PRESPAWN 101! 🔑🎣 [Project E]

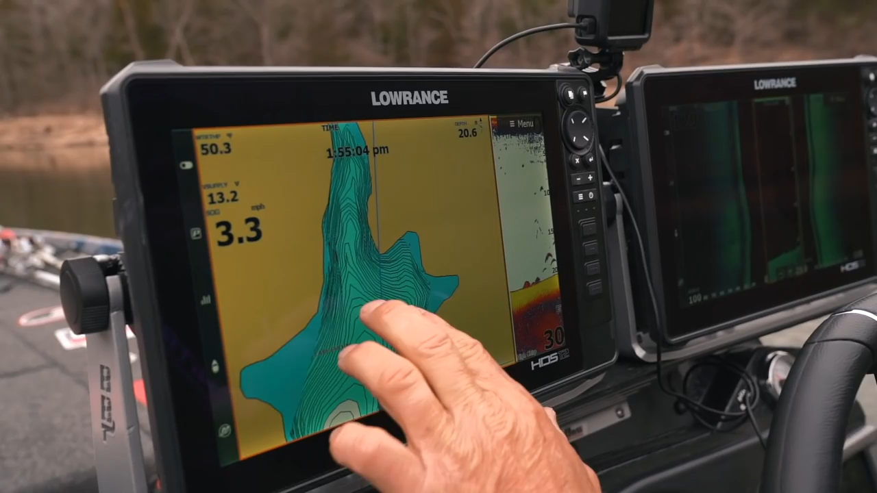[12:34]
On screen: speed 3.3 mph
you can see that you know this is the last bit of deep water these are the 20 25 foot lines it's right where it ends you know you've got a really good secondary point right here another secondary point right here you know this is considered a secondary point these are all the things that i'm looking for you can see my right here on the navionics
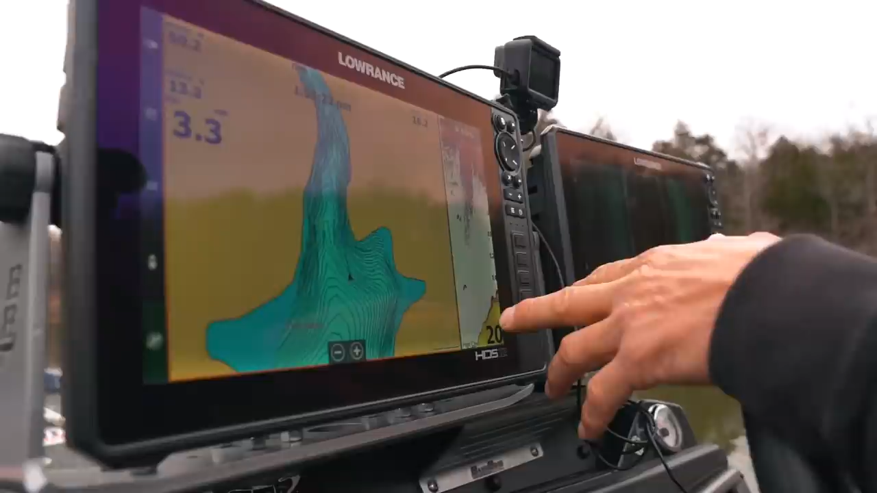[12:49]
how it all changes you can see i'm coming up shallow it's the last little little bit of deep water
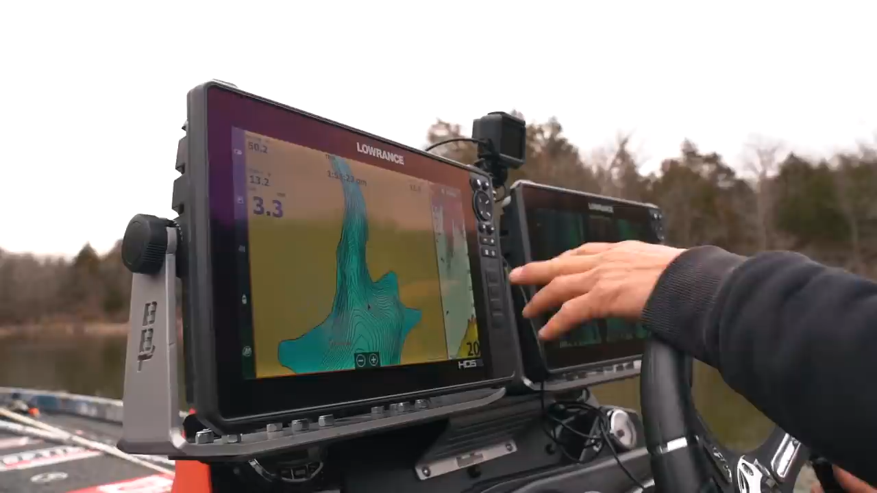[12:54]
right before it gets shallow everything you want pre-spawn 101 this is textbook this